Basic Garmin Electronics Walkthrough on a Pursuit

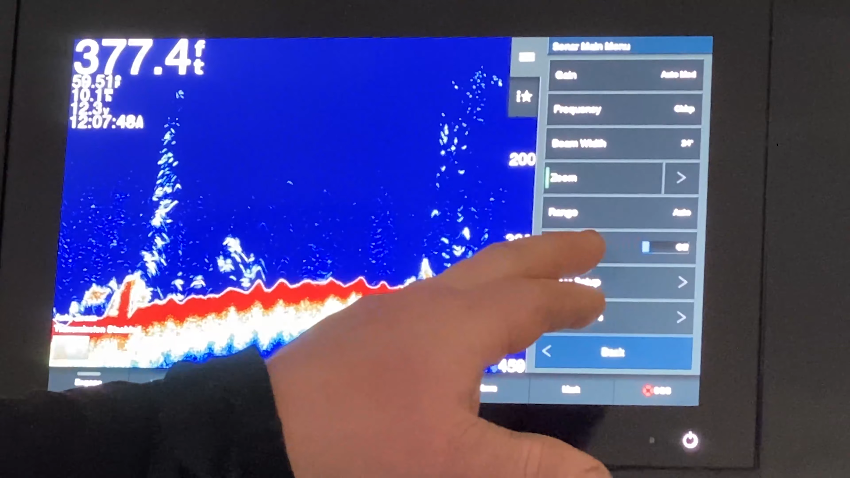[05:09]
On screen: depth 377.4 ft
Turn transmit back on. Go back and our sonar is up and running.
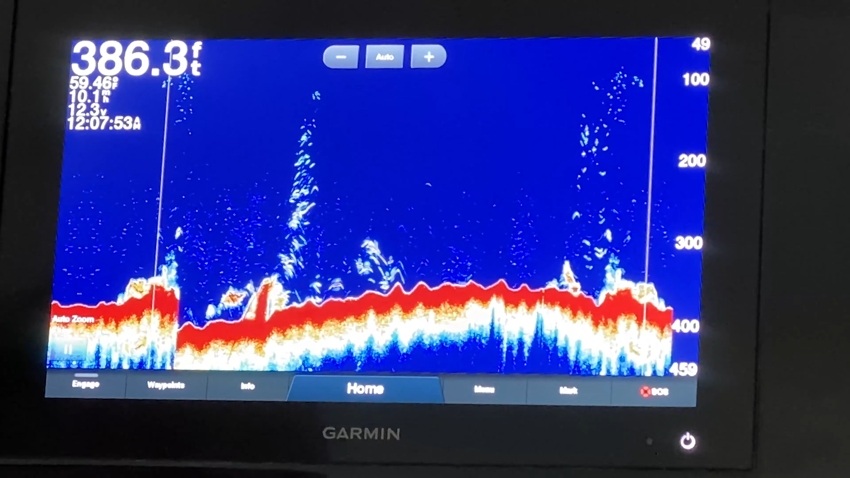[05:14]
On screen: depth 386.3 ft
Now that we went through traditional sonar we're going to show you split zoom and split frequency.
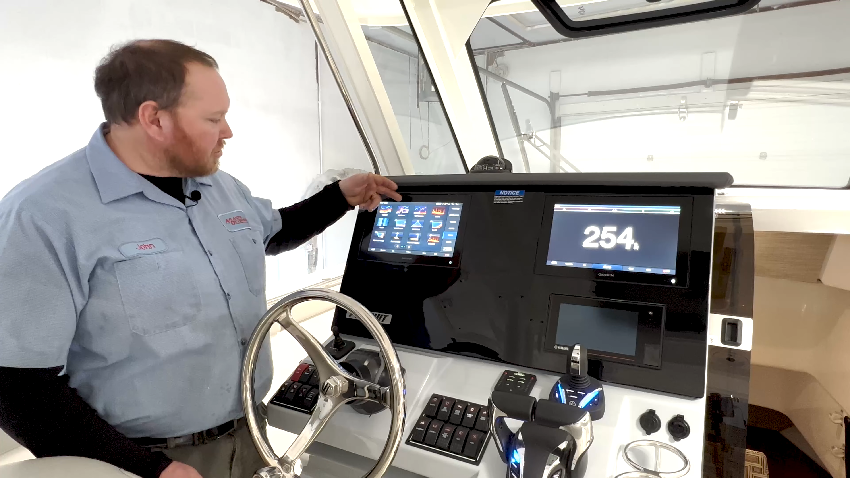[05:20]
Split frequency allows us to show two different frequencies.
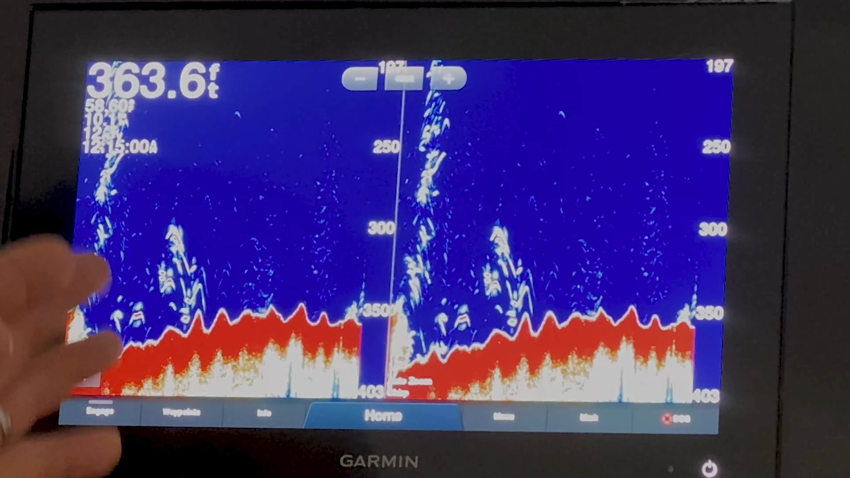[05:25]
On screen: depth 363.6 ft
Our common frequencies we see is a high and a low.
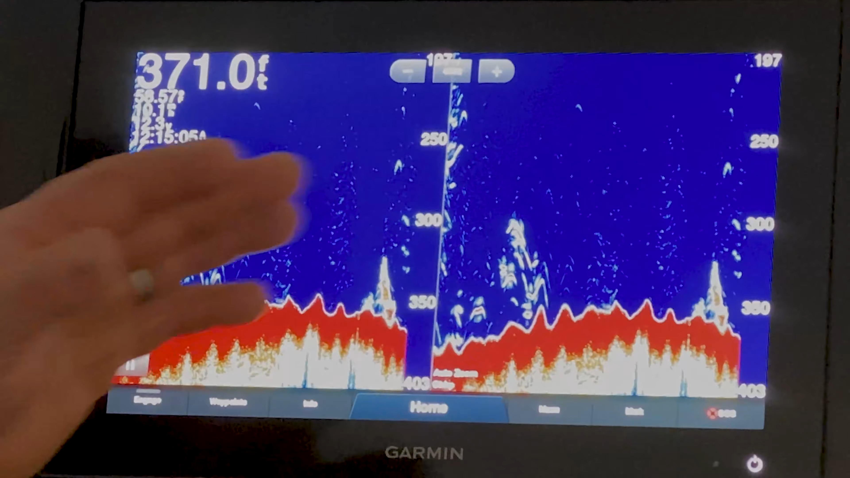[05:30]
On screen: depth 371.0 ft
The low picks up better bottom structure and the high will pick up more of the fish fish and the things are in the water column,
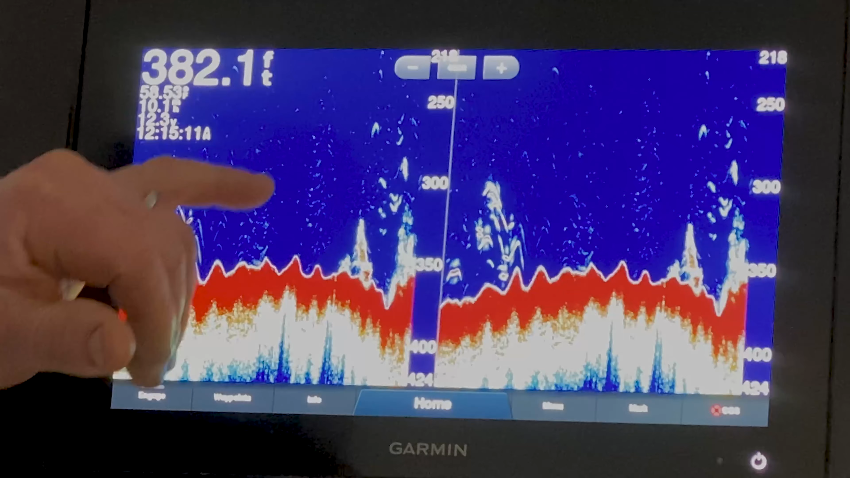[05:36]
On screen: depth 382.1 ft
bait and whatnot. We're going to go back to home and we have split zoom.
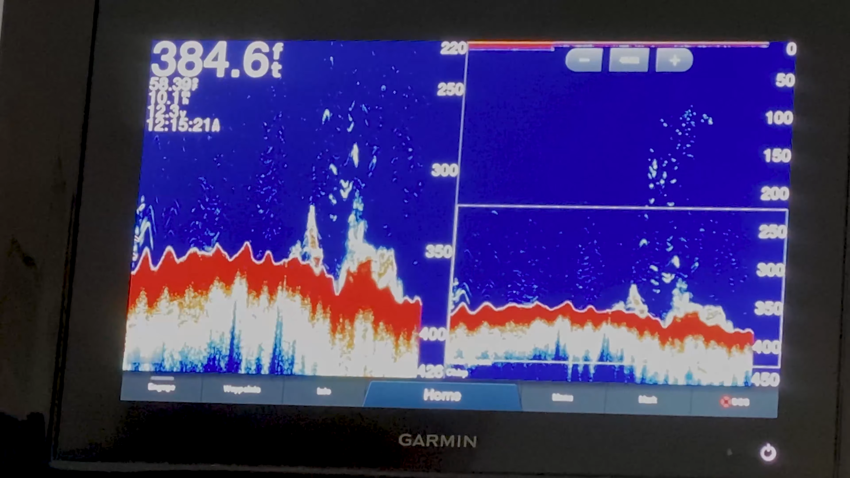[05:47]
On screen: depth 384.6 ft
Split zoom allows us to zoom in on a particular spot on the bottom. Like you can see here we're from zero to 450 feet but here we're only from we're only looking at from 220 feet to 426 feet.
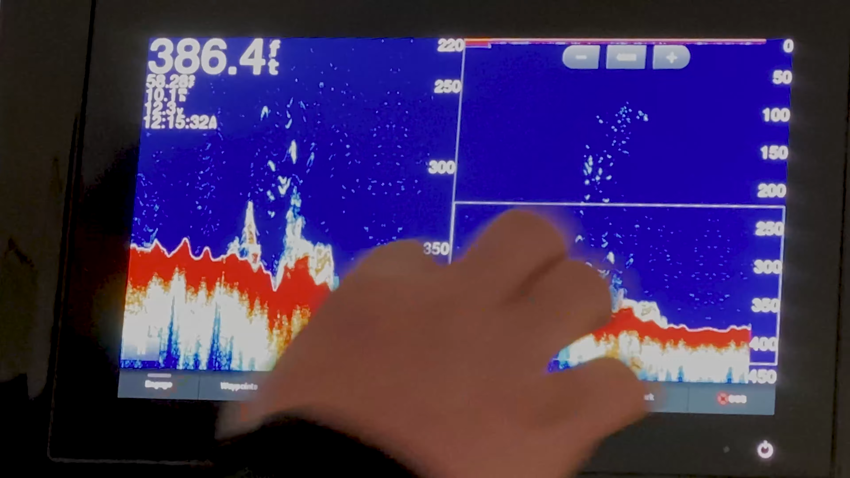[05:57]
On screen: depth 386.4 ft
By simply scrolling up and down this menu here we can zoom in on the spot.
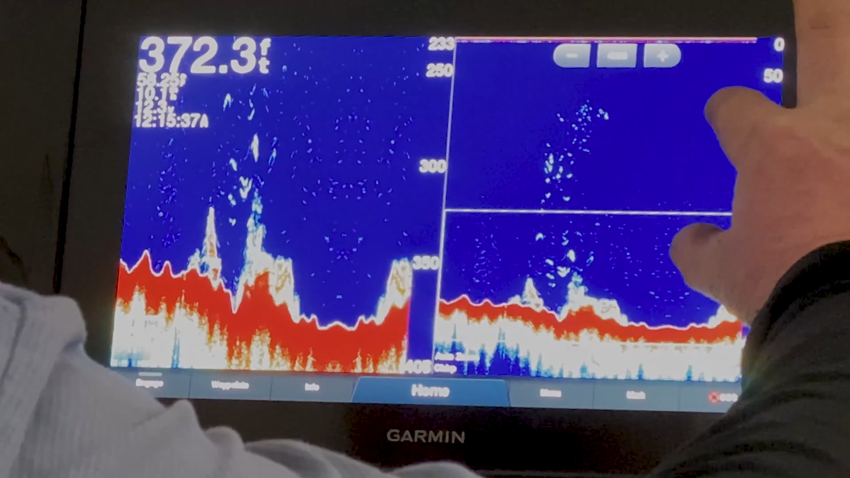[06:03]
On screen: depth 372.3 ft
Zoom in on where we want to actually look at.
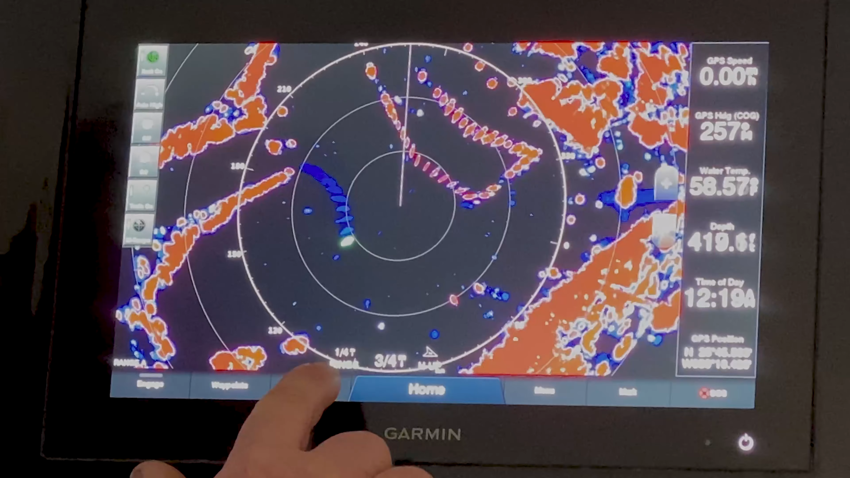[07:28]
Here on the bottom we have quarter inch rings right now, quarter mile rings. So each ring is one quarter mile away from us and we're on a three quarter mile scale.
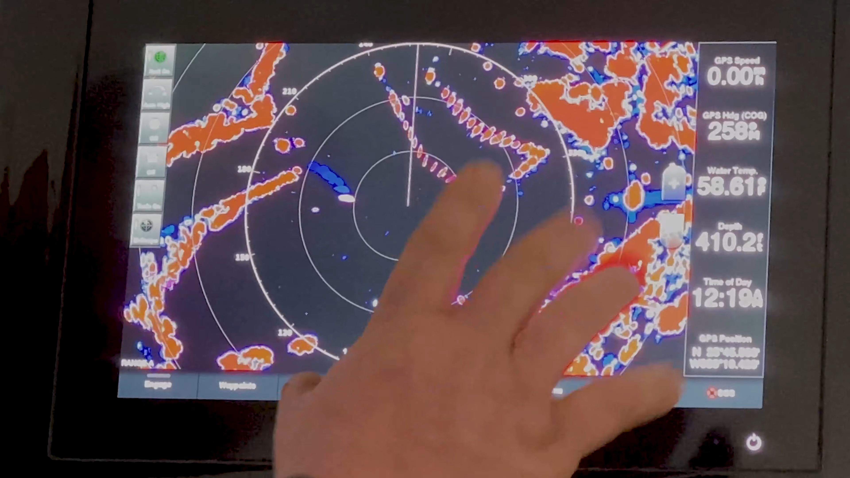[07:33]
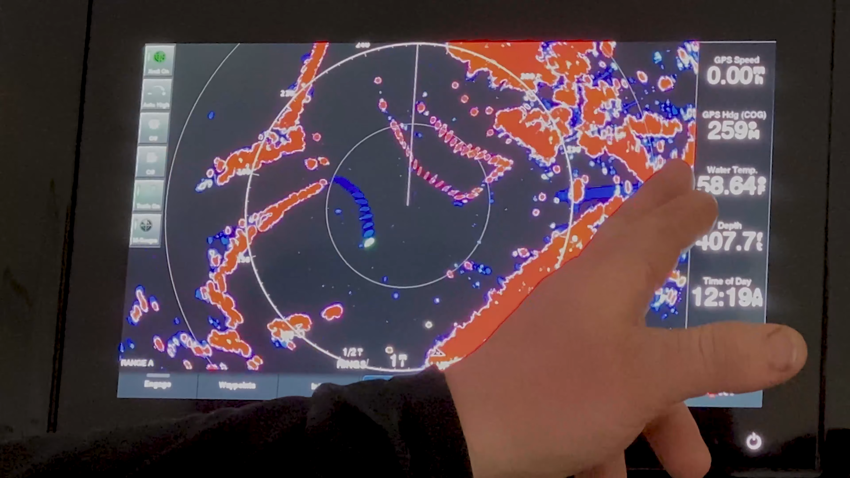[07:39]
By zooming in and out you can see that we change our rings. The distance between our rings go from one mile to two and then we have a two mile picture across the whole thing.
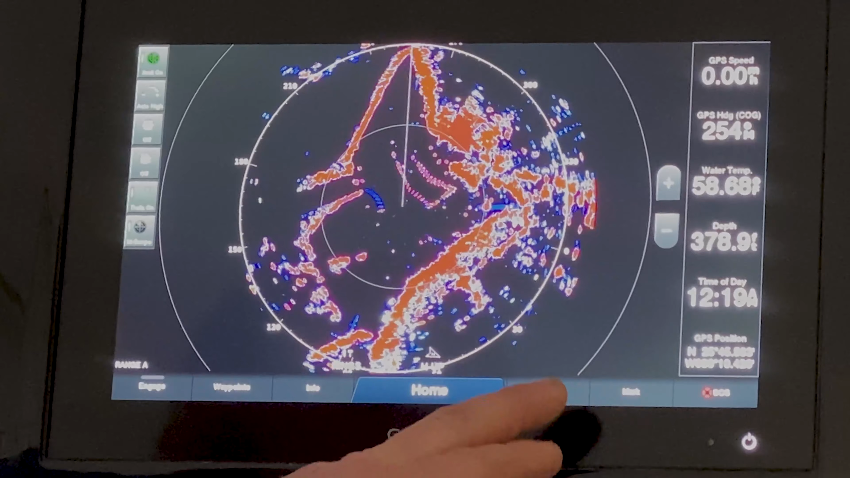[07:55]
One thing we also find if you don't have this menu up here is that when you hit the menu a lot of time you'll see here is you can press the radar standby when you want the radar to stop spinning. Or this will say ready to transmit and you haven't pressed that button to transmit the radar.
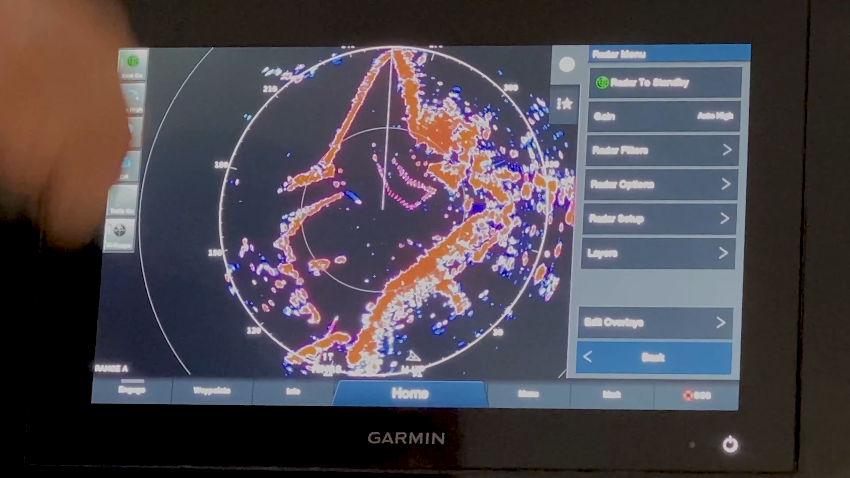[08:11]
Now that we've went through a single range radar we have also dual radar and we have overlay. First we're going to go through dual.
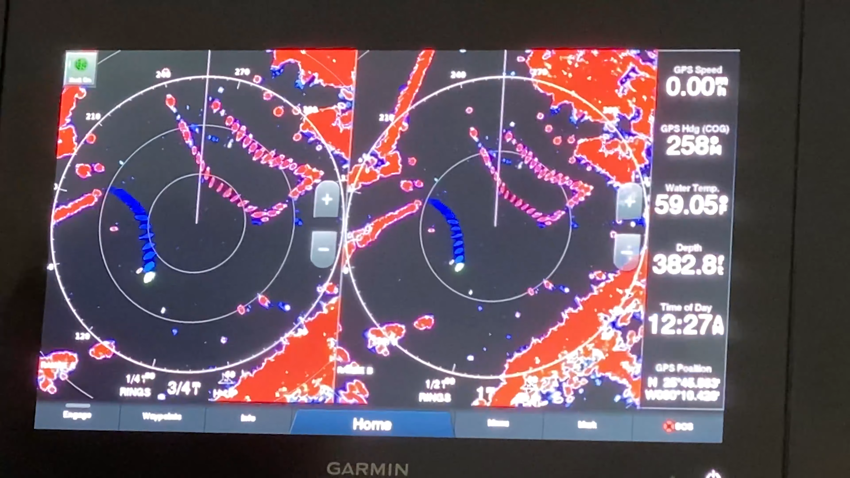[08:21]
Dual radar has two ranges of radars. Here we're looking at one mile and looking here we're looking at three quarters of a mile. We can go by using the plus and minus keys we can zoom in and out.
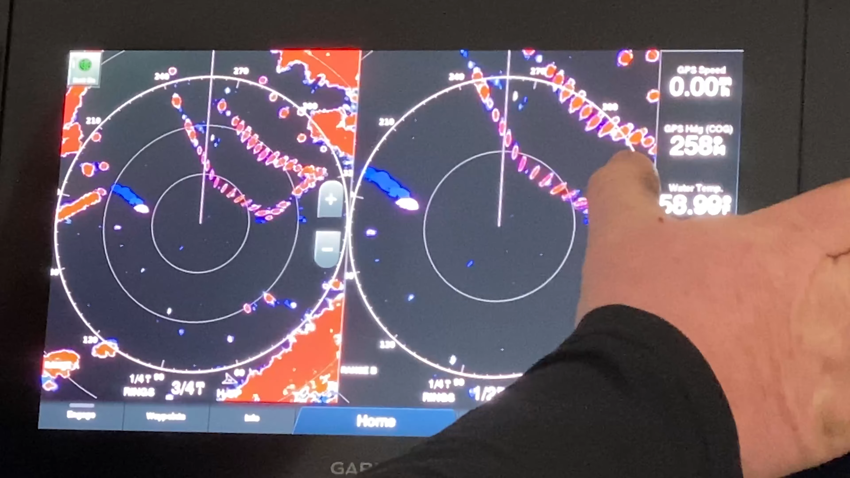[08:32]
We can go out to three miles which then shows us a far out picture to see if we're tracking targets at a far but then we have a close
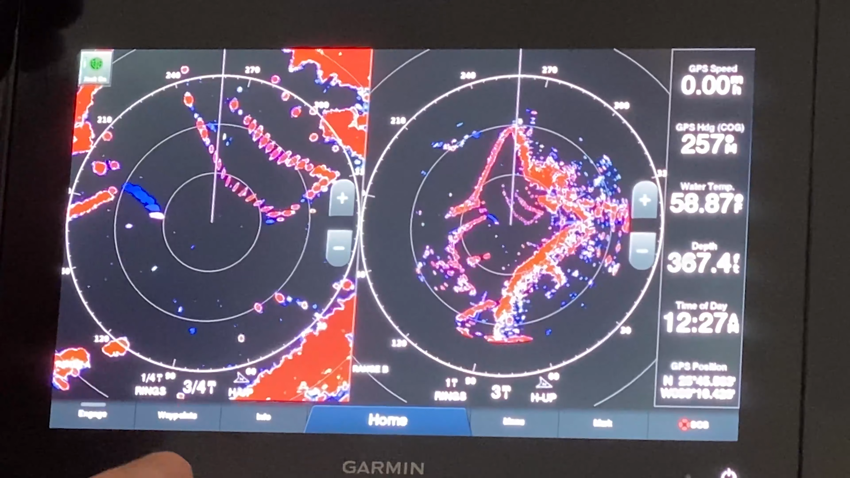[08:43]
radar here showing us that we are tracking these small these targets that are coming at us here. And here we have land feature and land feature here and here's a moving object coming through our screen.
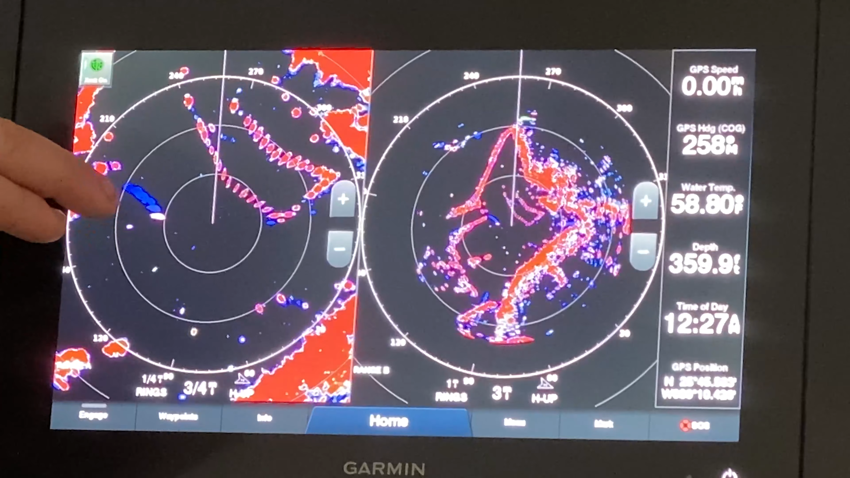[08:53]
And over here you can see how zoomed out it is and we have the
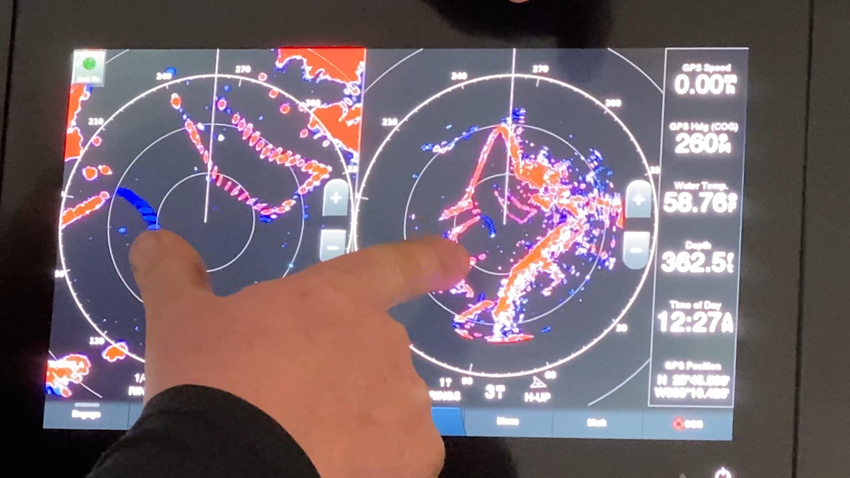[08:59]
very hard to see that vessel coming at us.